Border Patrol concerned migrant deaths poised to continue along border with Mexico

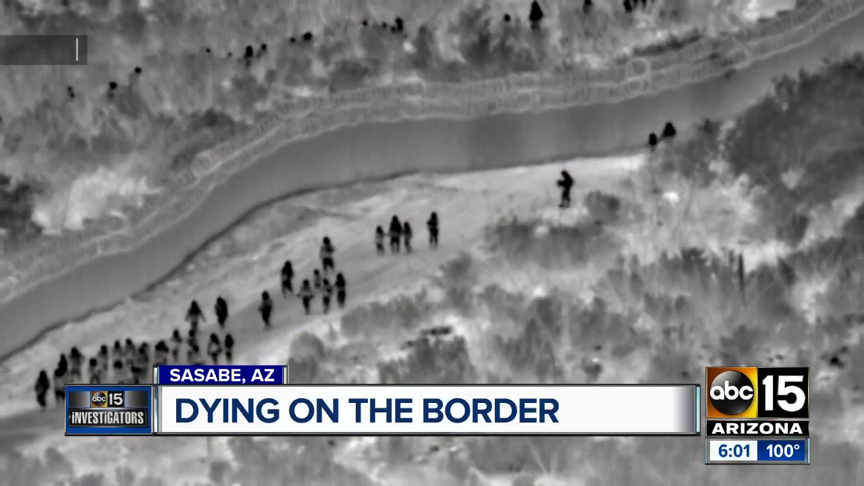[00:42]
Border Patrol was watching its thermal cameras earlier this month as 134 people walked into U.S. territory, some clearly children holding hands with adults.